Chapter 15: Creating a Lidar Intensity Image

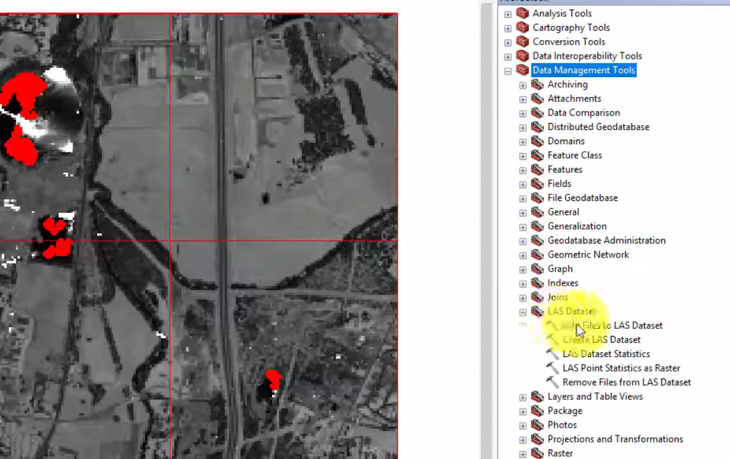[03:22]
The input Last Dataset will be the last dataset that we are using.